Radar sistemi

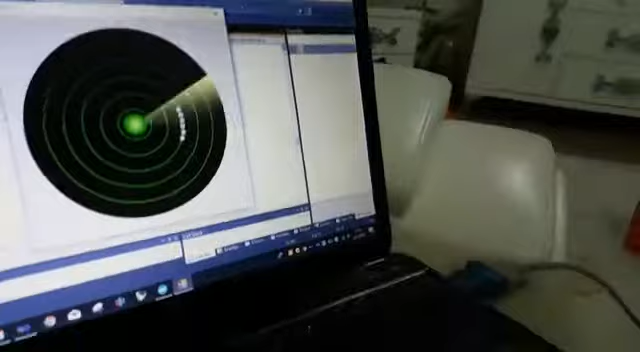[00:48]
Evet, bilgisayar ekranında da yine tarama esnasında gelen bilgiler anlık olarak görüntülenebiliyor.
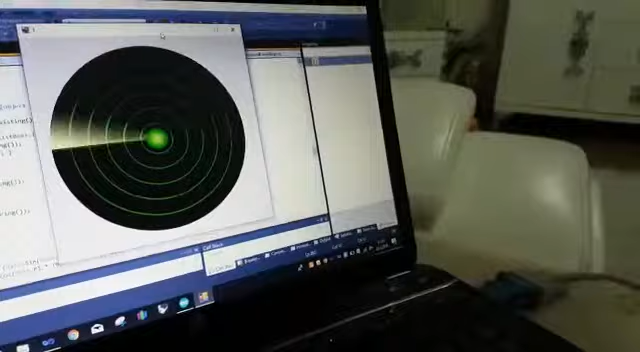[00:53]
Evet, şu anda taramaya başladı. Ve ekranda da cismin